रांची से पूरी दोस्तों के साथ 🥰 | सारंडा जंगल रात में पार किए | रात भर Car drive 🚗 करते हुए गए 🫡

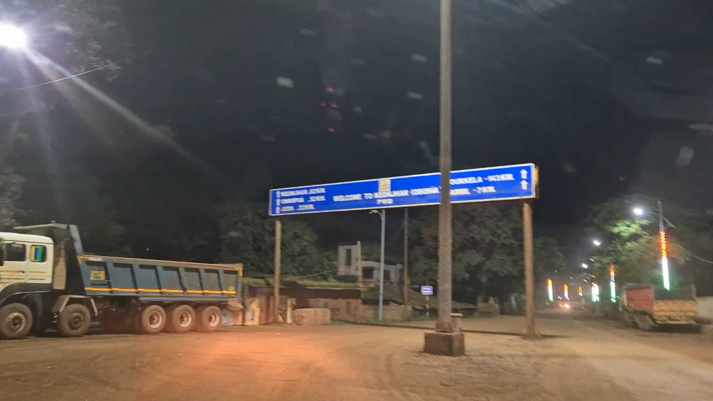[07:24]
अपना गोडविंस रखनाएदा कोइंजर एक स्पोइंजर यहां से 82 किलमेटर है तो अभी रास्ता
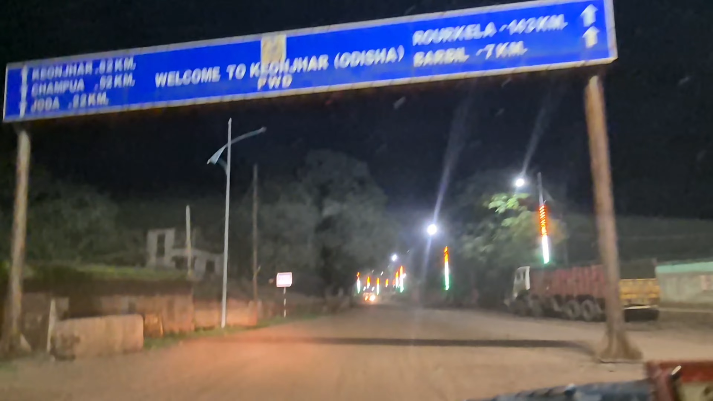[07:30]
में ही है उडिसा बोडर घुस गये है देखिए इधर उडिया में भी लिखा हुआ है हाई तो ऐसे कि अब लोग है है और मिटी लाल